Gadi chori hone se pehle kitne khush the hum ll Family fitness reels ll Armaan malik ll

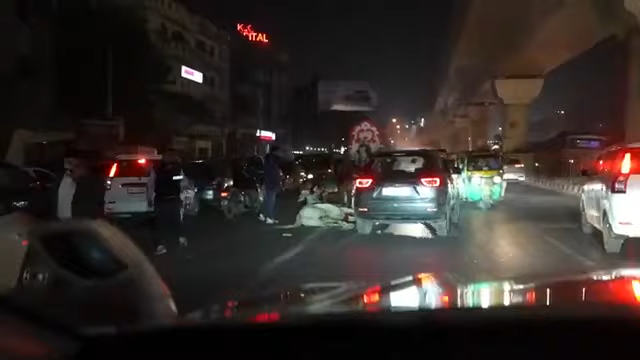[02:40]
वो गुड्डू अचानक से देखना घोड़ा कैसे गिर गया, क्या हो गया उसे,
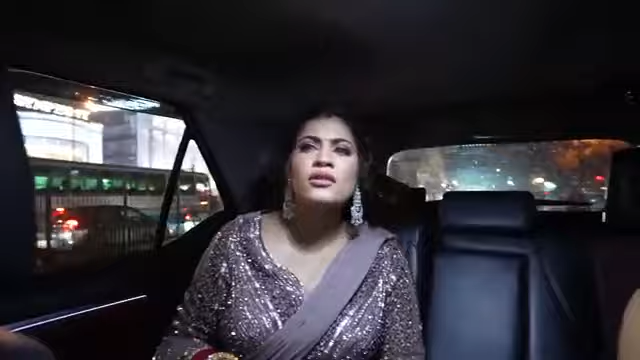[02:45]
है पायल गाड़ी से थोड़ी टक्कर लगी, गाड़ी वाला रुक रहा था वैसे।
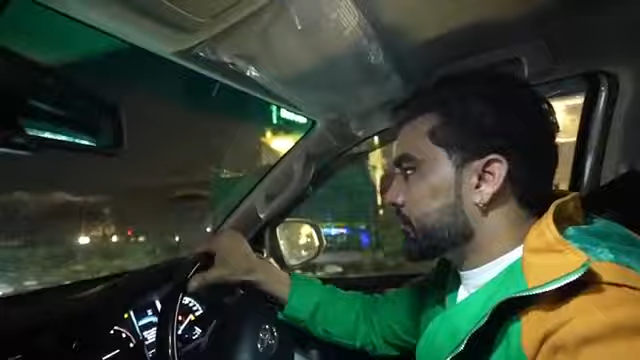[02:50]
ठीक है मेरे को तो दिख ही नहीं रहा, ठीक है मुझे दिख रहा है, उठ गया थैंक गॉड बच गया यार, बेचारे के अचानक से लगी उसे पैर पूरे पे ना,
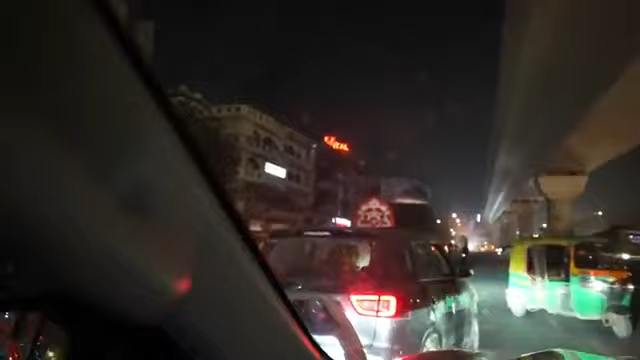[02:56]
उठ गया रॉन्ग साइड ले जा रहा था ना ये।